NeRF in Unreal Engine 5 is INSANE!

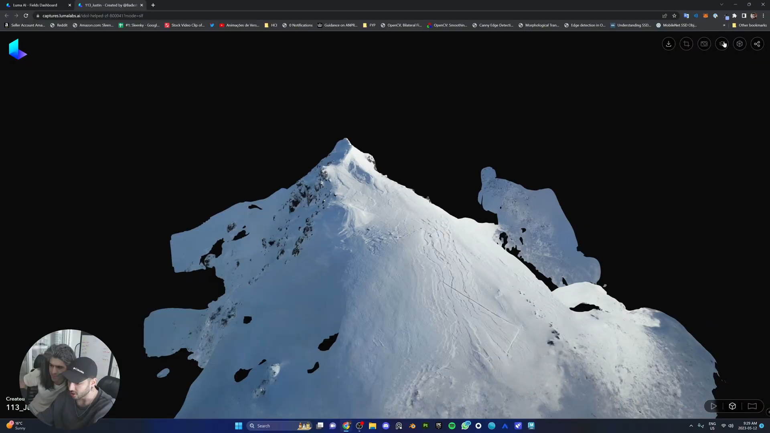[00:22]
After creating the nerf file from the footage we imported it into Unreal Engine 5